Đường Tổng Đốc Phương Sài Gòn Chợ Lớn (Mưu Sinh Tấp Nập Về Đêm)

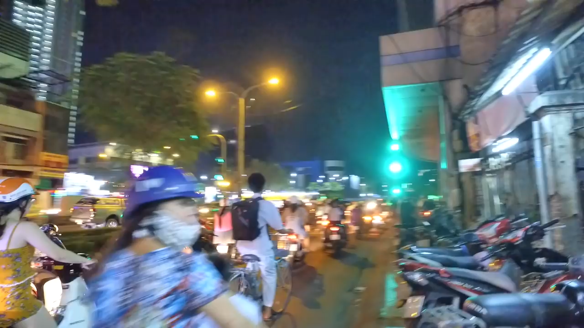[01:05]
Và nơi đây có một cái ngôi nhà rất là xưa cổ nè,
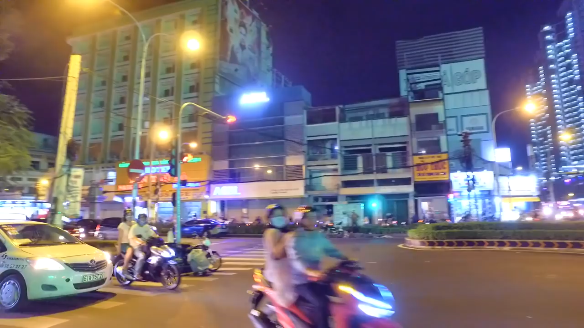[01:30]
Một số hình ảnh về con đường Tổng Lốc Phương ngày nay, với cái hình ảnh đông đúc kẹt xe vào ngày lễ Trung Thu.
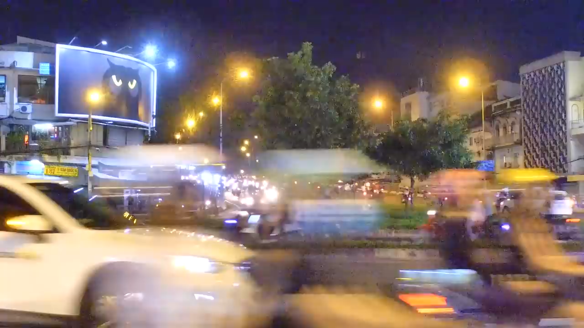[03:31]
đường Nguyễn Duy rồi đó ha. Và bên đây chúng ta thấy có một cái dãy nhà xưa, rất là xưa luôn. Có một cái căn nhà rất là cổ ở ngay vòng xoay Phan Đình Phùng. Và ngày xưa có lẽ đó là cái ngân hàng á. Theo hướng này chúng ta sẽ đi về chợ Kim Biên, chợ Bình Tây nè.
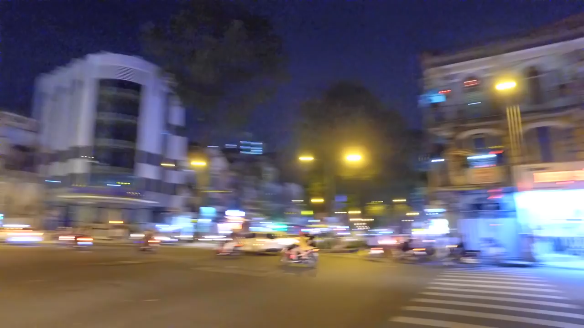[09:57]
và theo thẳng hướng này chúng ta sẽ đi đến đèn Năm Ngọn, chợ Sói Kình Lâm, chợ Đồng Khánh.
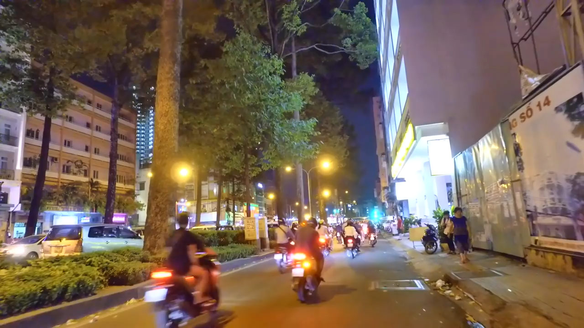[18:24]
xe máy chạy, rồi xe cấp cứu rất là nhiều luôn. Hôm nay chợ lớn đông một cách lạ thường. Và bên kia chúng ta thấy có một cái hình ảnh của một khách sạn, đó là khách sạn Thủ Đô, khách sạn Tân Thủ Đô. Và phía sau khách sạn đó có một cái chợ, đó là chợ Thủ Đô.
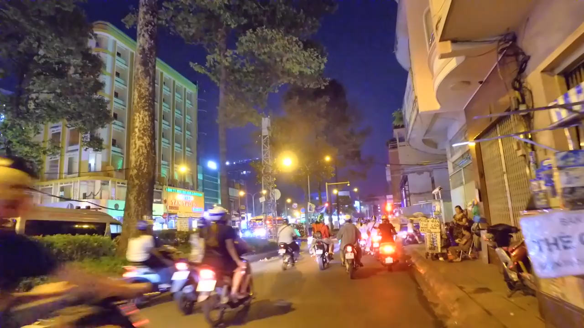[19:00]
Và đến đây là giao lộ của Lão Tử và Châu Văn Liêm. Thì theo hướng Lão Tử này chúng ta sẽ đi về cái phố lồng đèn Lương Nhữ Học